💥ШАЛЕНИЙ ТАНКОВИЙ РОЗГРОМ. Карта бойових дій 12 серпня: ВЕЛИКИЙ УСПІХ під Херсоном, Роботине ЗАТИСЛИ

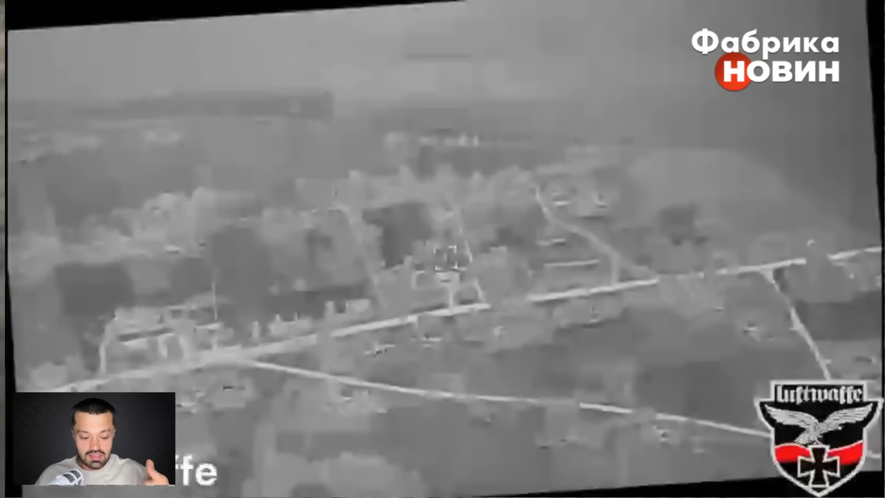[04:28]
Отже, самі Люфтвафи, власне, і показують нам ураження в одному ракурсі.
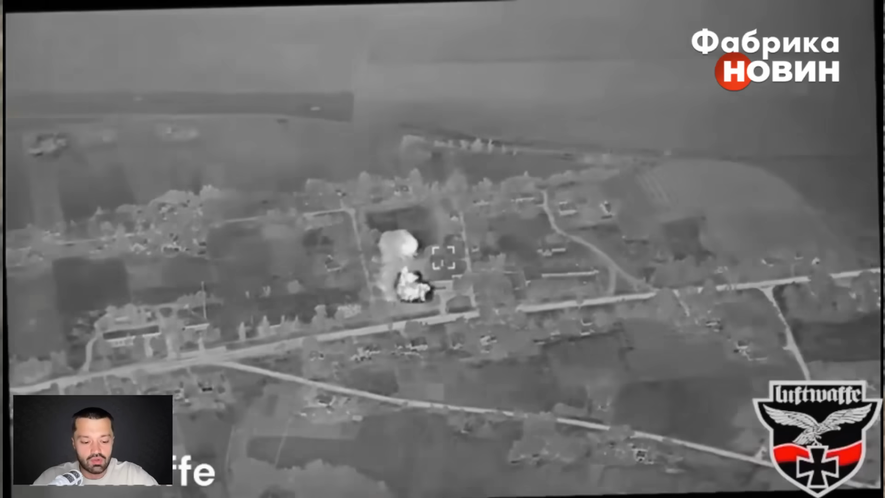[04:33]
От ви бачите, навіть дві, в очевидь, бомби прилетіли, локеровані.